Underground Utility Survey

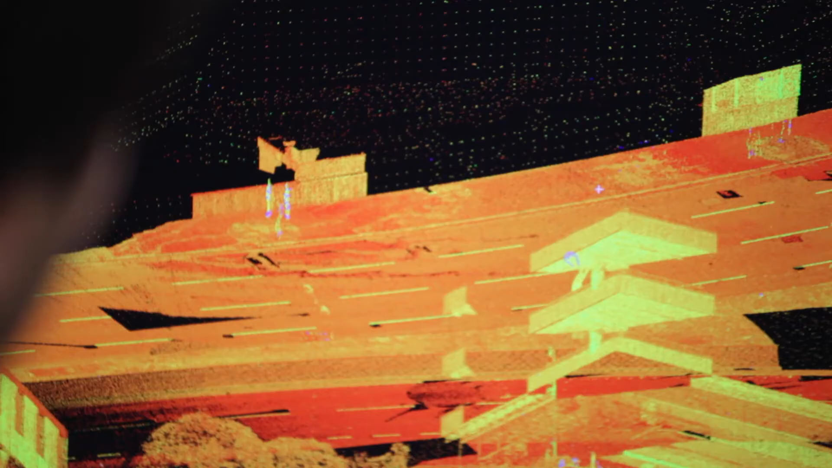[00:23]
a 3d model can be produced from the results we take on site and also incorporated into an existing 3d laser scan to produce an accurate model of both the above and below ground environments.